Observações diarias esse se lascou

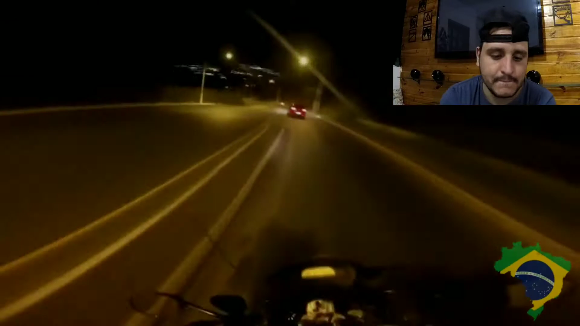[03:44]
Isso é no Brasil, rapaz. Perseguindo um carro ali, parece. E rodou.